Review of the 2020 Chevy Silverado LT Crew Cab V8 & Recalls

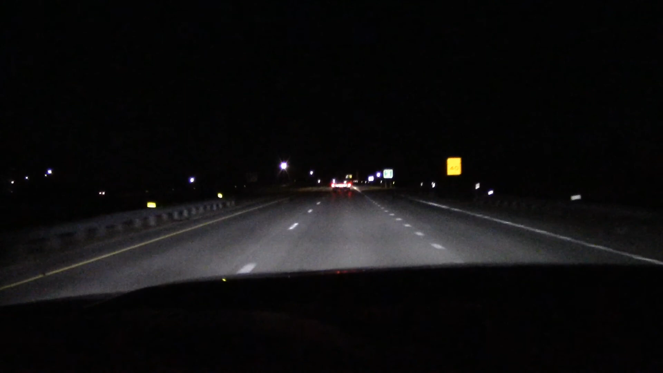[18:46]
For me, it didn't seem to brighten the road well enough.